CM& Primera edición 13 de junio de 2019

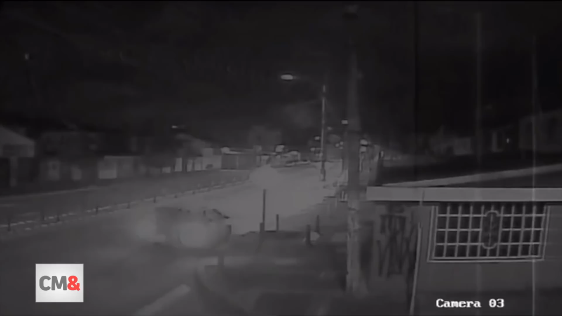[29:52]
Como se observa en el video, en las últimas horas delincuentes que se transportaban en un taxi forzaron la seguridad del establecimiento comercial para llevarse desde electrodomésticos hasta comida. Yo llegué y vi un vidrio roto de la puerta,
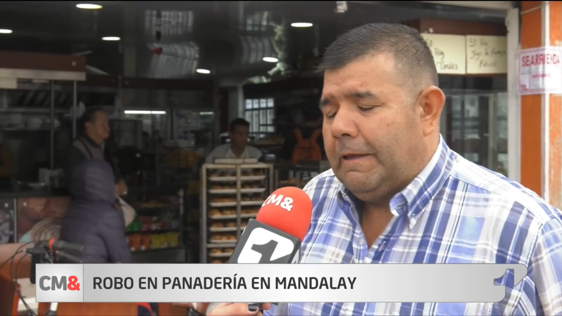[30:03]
pues yo me preocupé y no vi ya la capuchinera, que es lo que más me cuesta.
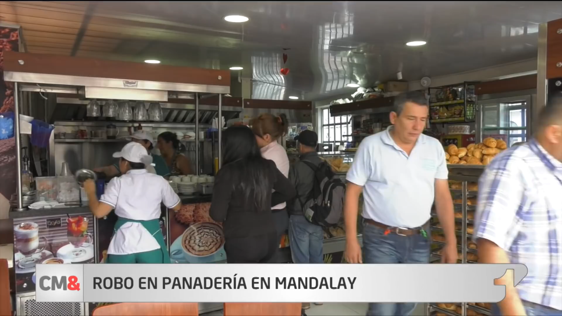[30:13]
Y ya el susto total porque pues imagínese un merced, no ver uno sus cosas. Por las grabaciones que quedaron registradas en cámaras de seguridad,
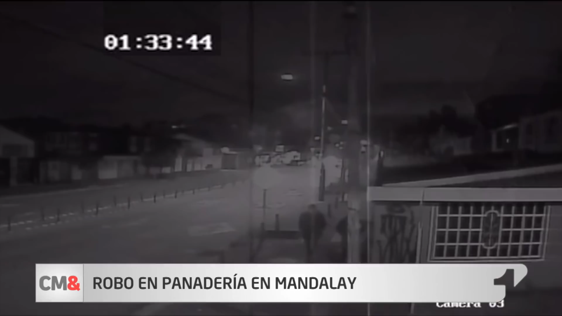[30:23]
se dieron cuenta que los sujetos duraron más de una hora y media dentro del lugar. Pues se vio muy organizado con dos carros, pues lo más triste es, de nuevo repito,